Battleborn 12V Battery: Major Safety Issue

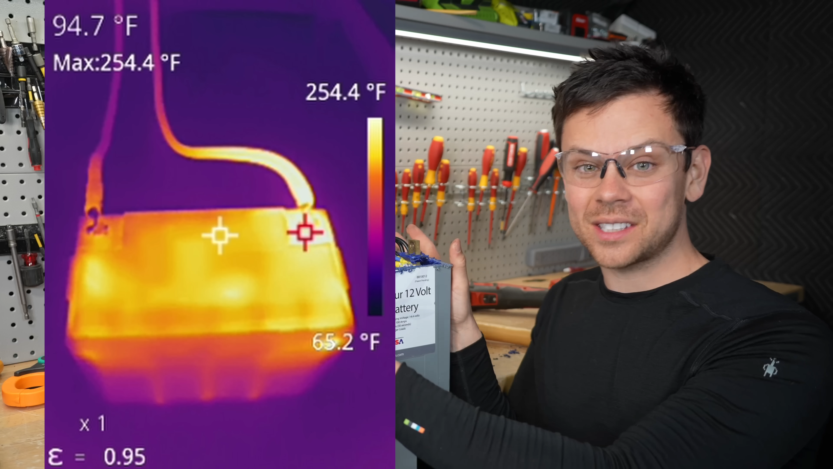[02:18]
On screen: spot 94.7°F, max 254.4°F, scale top 254.4°F, scale bottom 65.2°F
Imagine how hot it's getting inside to actually melt plastic.